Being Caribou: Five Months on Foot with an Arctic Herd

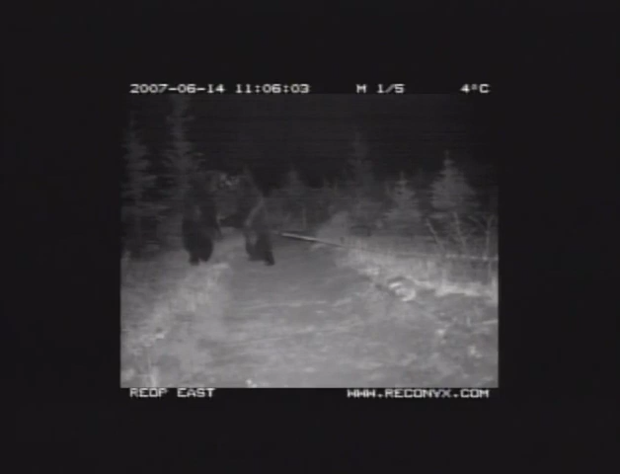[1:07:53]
This one's quite dark, but incredibly, this is a couple of grizzly bears fighting on one of those overpasses that you saw Carson show the image of going over the Trans-Canada Highway.
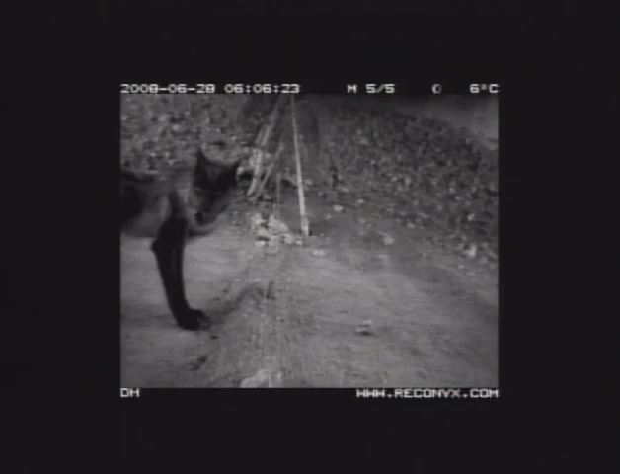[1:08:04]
This is an image, again, that one's kind of dark. This is, takes, yeah, this cougar is going under an underpass about five kilometers from our house, so it really makes you kind of see the landscape differently.
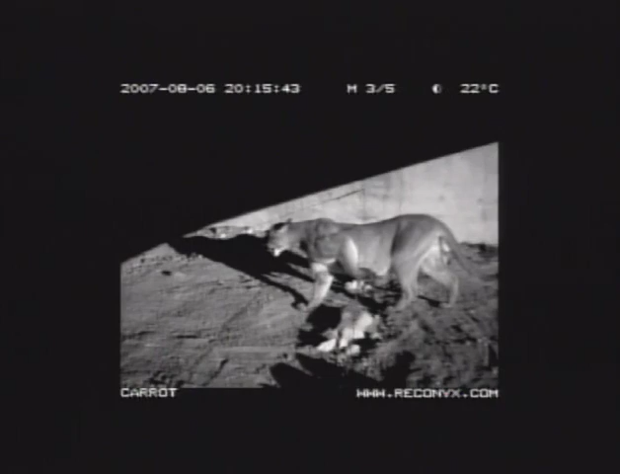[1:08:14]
It's an incredible image of a golden eagle.